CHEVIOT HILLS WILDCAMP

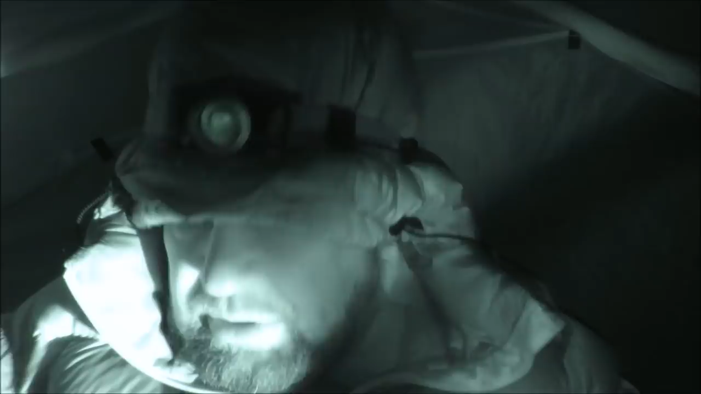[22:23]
I could have just turned this music off. I can find the radio. Oh dear. Right, well, it's cold, as you can see. I've got all my gear on, like, I'm just gonna zip up my slip.
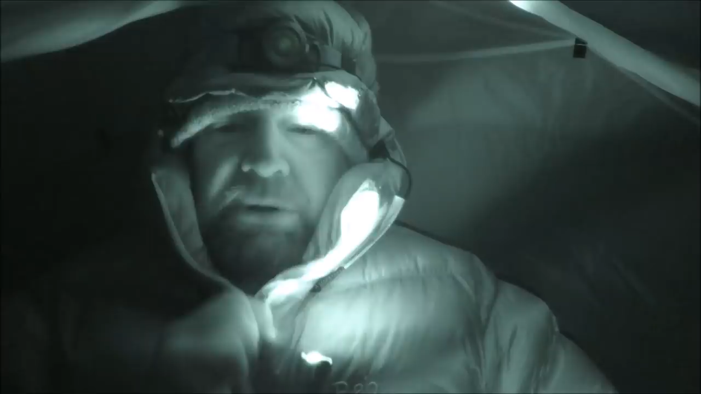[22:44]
Oh, that's better. Oh, it's freezing. It's not even windy, right? Right, it's a little bit flappy, but it's not windy as such.
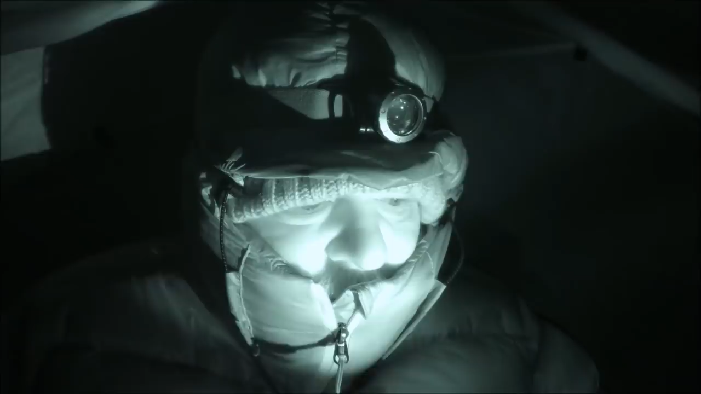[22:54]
And the wind chill meter's reading -6.
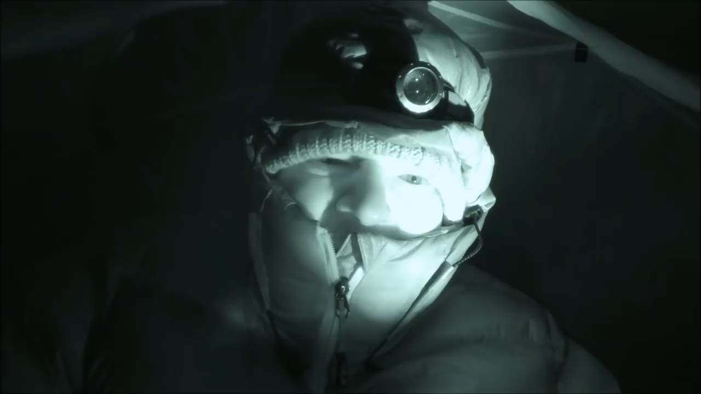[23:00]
Oh, there's frost on the inside of the tent. So I'm just gonna get in, like I'm gonna cinch in. Stars were out before. I don't know what sort of night laps I'll get.
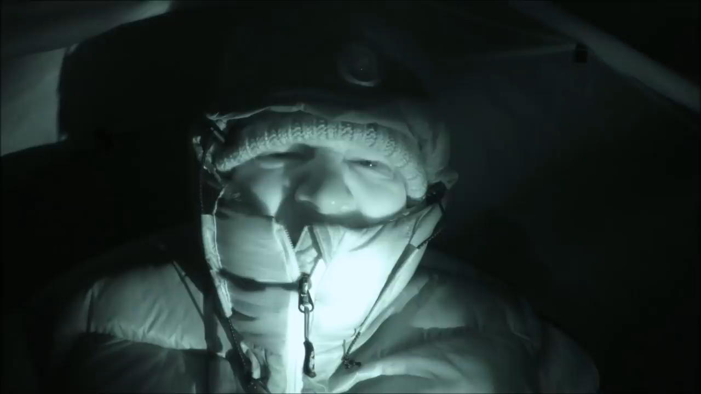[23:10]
I need new batteries for my GoPro because they just keep dying. I used 4 batteries for about an hour's footage. Not great, like. So I think it's probably got something to do with the cold as well, mine.
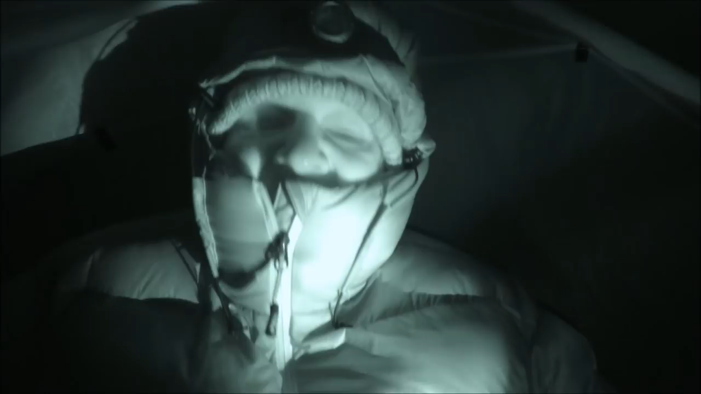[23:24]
I keep them in the inside of my coat, but when they're out there, you know, they just get freezing cold, like, so they die easily.
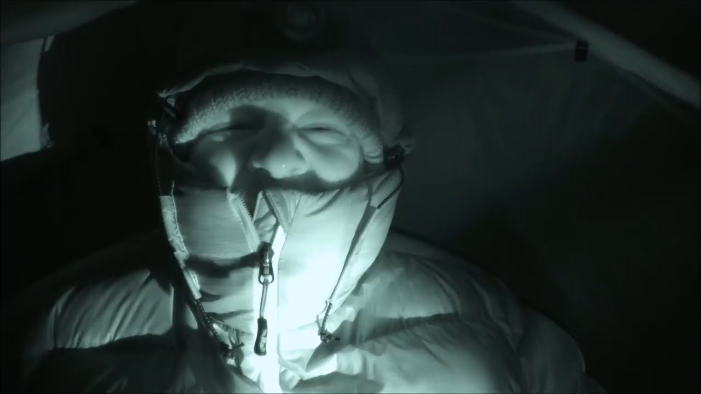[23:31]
I've just got the infrared mode on because the light's too bright. Oh, it's just really cold. It's good to be out though.